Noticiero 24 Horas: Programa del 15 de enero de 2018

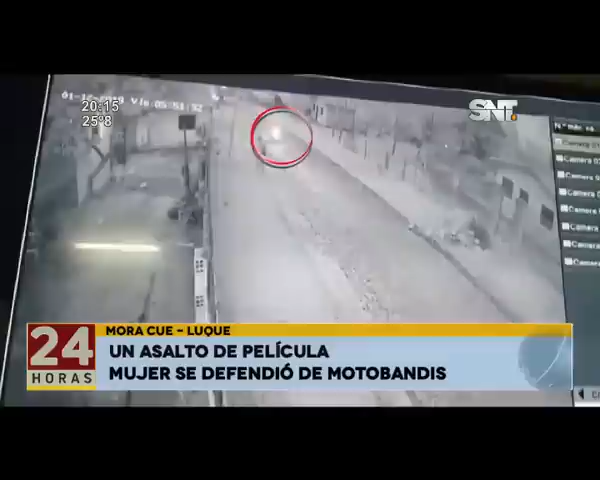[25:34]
que de forma violenta intentaron arrebatarle sus pertenencias. De forma temeraria, la víctima atinó a lanzar su cartera sobre el portón de una vivienda para evitar que se la roben. Como respuesta, el delincuente que había descendido del biciclo la arrojó al suelo de forma violenta para posteriormente huir.
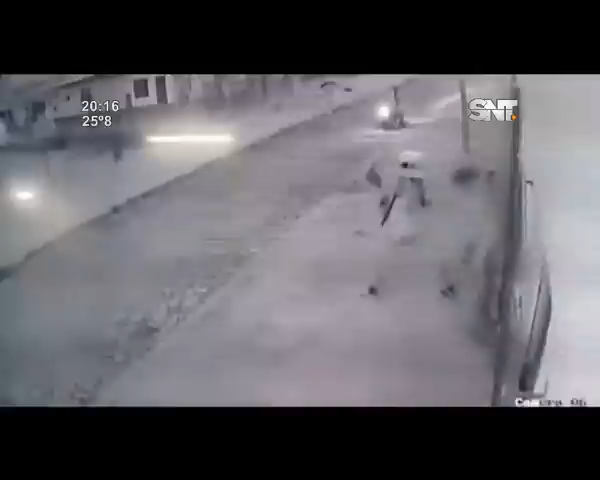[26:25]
La mujer fue asistida por vecinos luego de pegar un grito de auxilio.